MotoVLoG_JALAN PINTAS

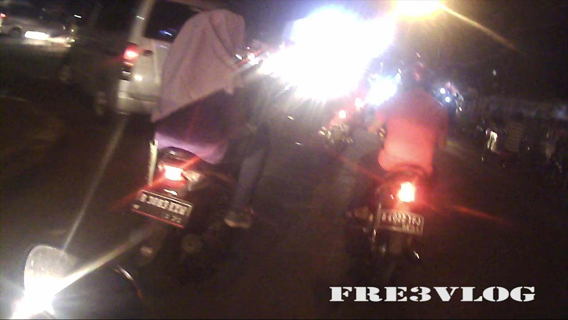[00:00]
Nah, lo pelan-pelan ngambil jalan kesini Nah,
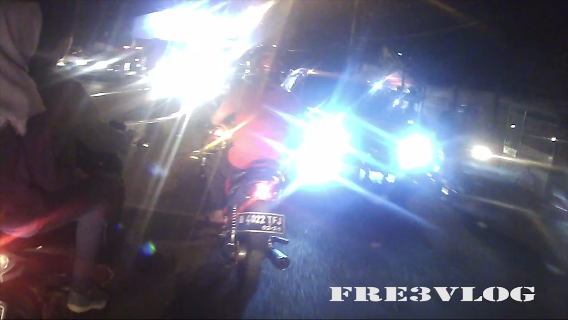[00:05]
di depan itu ada gang Lo ambil kanan
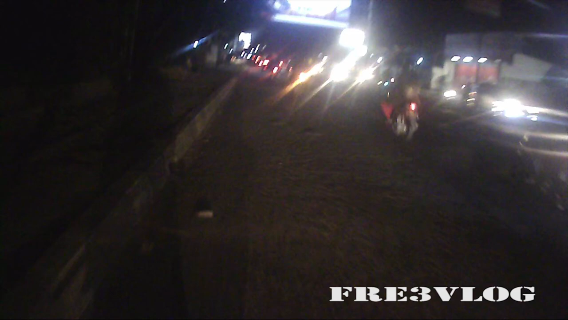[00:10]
Halo, selamat malam Motovlogger Indonesia Gue pengen nge-vlog Video tentang jalan pintas Di jalan Kebetulan gue sekarang pengen ngasih unjuk sama lo Jalan pintas Di daerah Bokasi
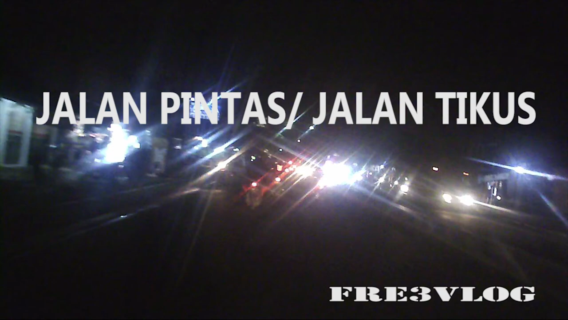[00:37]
Kebetulan Di daerah Bokasi ada beberapa titik kemacetan Yang mau gue kasih unjuk Jalan pintasnya
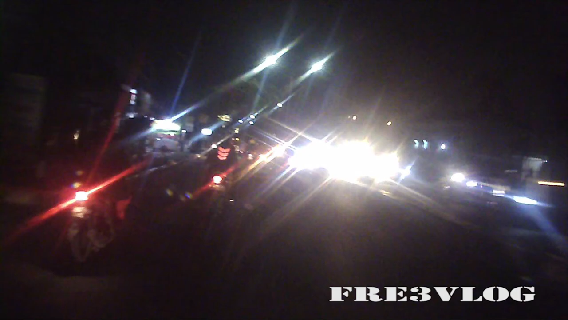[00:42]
Kebetulan jalannya keranji Nah, di depan kita itu kan ada flyover Biasanya di flyover itu Ketika tanjakan Pas turunan, itu macet Nah, gue pengen ngasih unjuk Jalan pintasnya, jalan tikusnya Supaya lo pada bebas dari jalan pintas Nah, lo ambil posisi kiri Ambil kiri Nanti Nah, kalau Tadi kan, kalau misalnya Normalnya kan lo udah Mau ke keranji Lo naik ke atas Itu flyover Cuma,
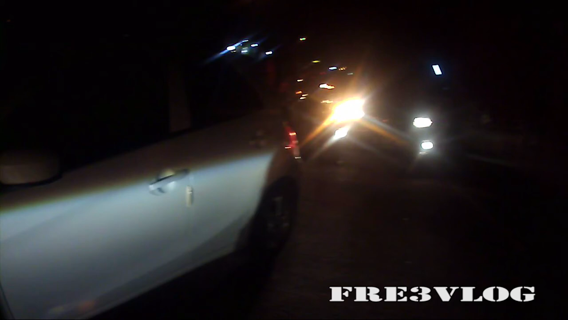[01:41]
berlawanan arah Karena Ada yang belok-belok Tidak beraturan Oke, lewat bawah Nah, terus lo ngambil kanan Jangan ngambil lurus Kalau lurus Lo bakalan Jauh banget Jalannya nanti Nah, lo ambil kanan Oke Lo ambil kanan pelan aja Oke, ambil kanan Siap Ntar ambil kanan
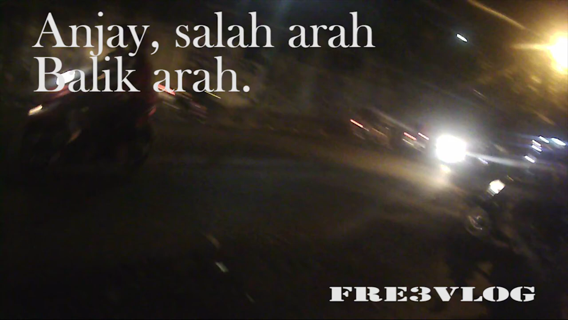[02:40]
Sebentar Karena ini lurus Terus kanan
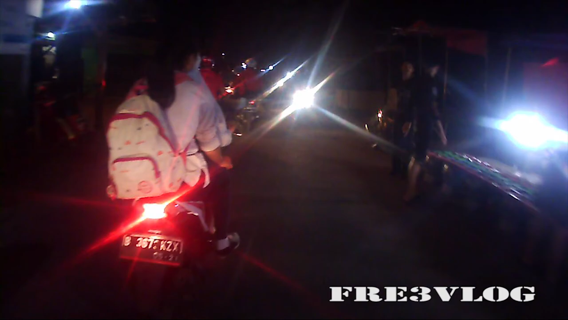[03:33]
Jadi ingat tadi Pas gue belok kanan itu Jangan lo ikutin Nah, sebenarnya lurus
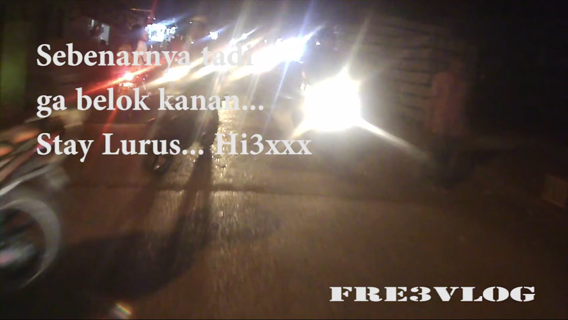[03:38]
Lurus Astaga Maksain motor Nah Nah Disinilah baru Sebenarnya lo Bila kanan Lo ambil kanan Lo ambil jalan
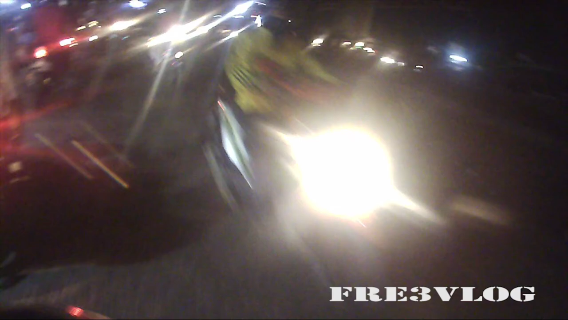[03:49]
pintasnya Jangan lo ngambil kiri Yang tadi gue bilang juga Lo ngambil kiri Lo bakalan sangat-sangat Jauh Nah,
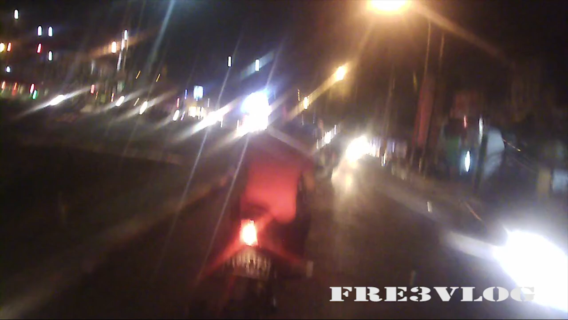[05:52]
turunan Inilah turunannya tuh Yang gue kasih unjuk kamera Itulah turunannya Nah Gue kasih unjuk jalan pintasnya Ini jalan pintasnya Oke Kita bukan Namanya bukan Lawan arah Enggak bro Karena di Lo lihat itu ada Potongan jalan Potongan jalan itu Emang sengaja untuk Muter balik mobil Itu pun Mau ke arah Capung Ngetemu aja di Jakarta Nah Lo pelan-pelan Ngambil jalan ke sini
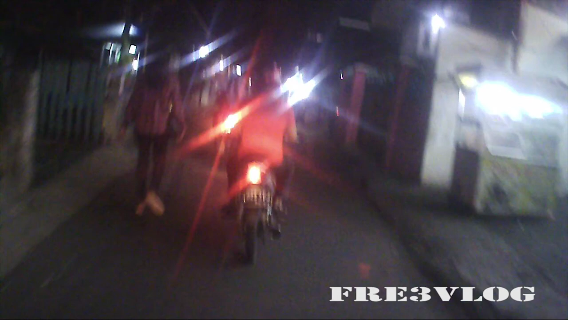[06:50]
Yang kira-kira Bisa hanya Dua motor Untuk berlawanan arah Oke Pelan Oke Sebenarnya Lo juga bisa lurus Gitu kan Cuma Terlalu jauh Untuk Ngambil jalan pintasnya Karena definisi Kata jalan pintas Adalah jalan potong Supaya gak kejauhan Dan supaya gak Kena macet Oke
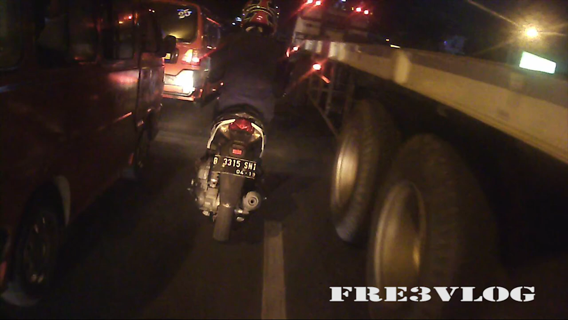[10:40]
Petunjuk gue Untuk jalan pintas Kalau misalnya lo Dari arah Cakung Menuju Arah Keranji Ups
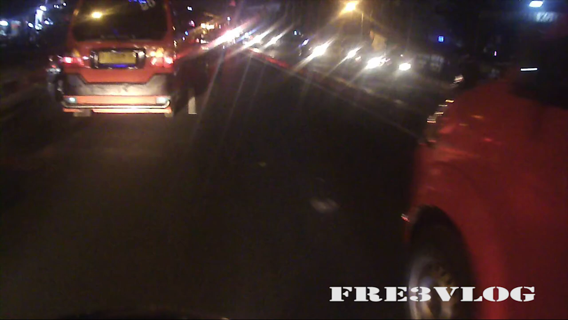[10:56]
Oke Kalau disini Macetnya ini Fixed ini Karena Lampu merah Karena ini jalan Stabil Gak ada Memperkecil Gak ada Memperlebar Stabil dia Fixed dia Gara-gara Lampu merah Oke Kalem Ini sebelah kiri gue Namanya Grand Mall Grand Mall Bekasi